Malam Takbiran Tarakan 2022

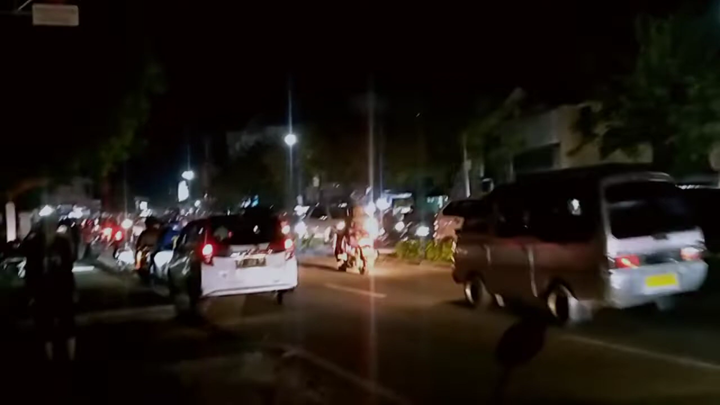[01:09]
Oke, saya akan melanjutkan perjalanan saya dengan memegang kamera ini untuk memperlihatkan bagaimana kondisi jalan di malam takbiran ini, guys. Teman-teman, jangan lupa like, komen, dan share video ini. Semoga saya dapat memberikan informasi dan menjadi
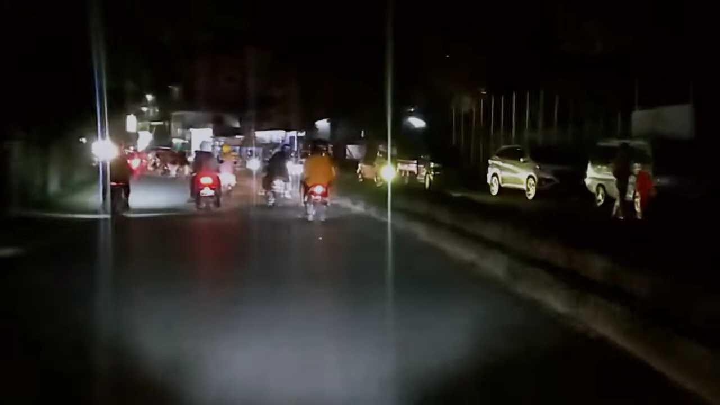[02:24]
Nah, ini sudah memasuki Kampung Bugis.
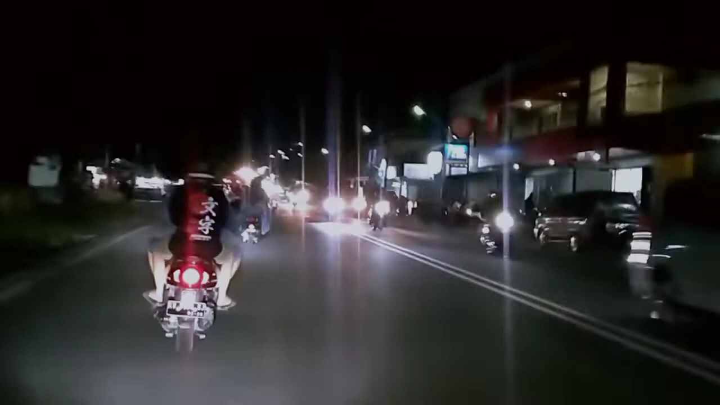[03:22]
kendaraan masih ramai, tidak putus-putus, guys.
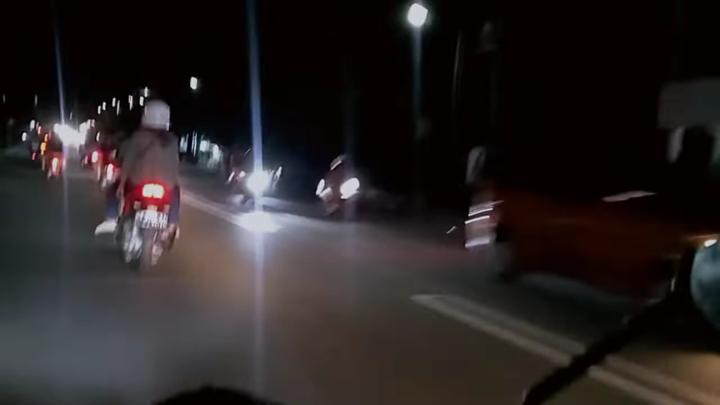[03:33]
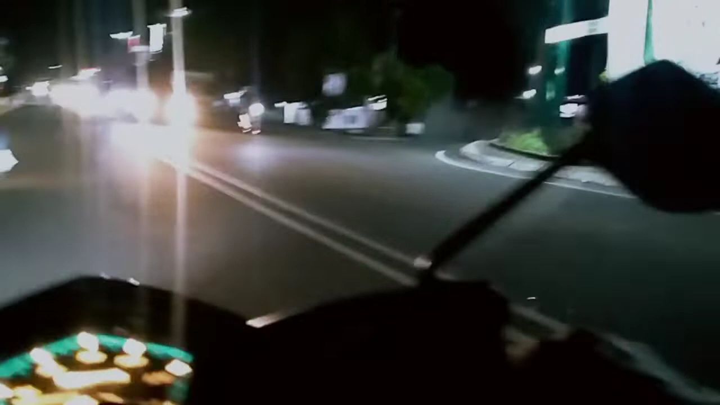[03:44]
Jadi yang mengarah ke kota ini masih ramai. Masih ramai.
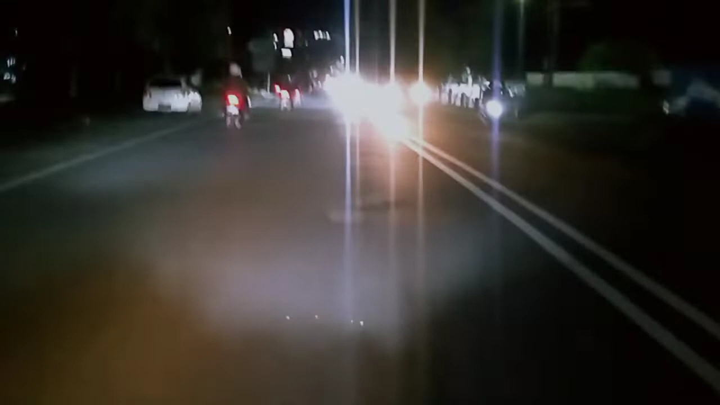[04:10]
Nah, sepertinya ini sudah mau jam 11 ini. Di sini lumayan sepi lah.
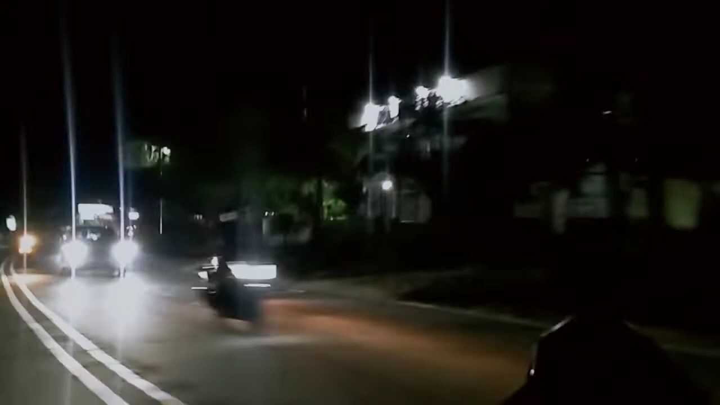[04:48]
Wow, sepertinya arah sana ramai sekali, guys.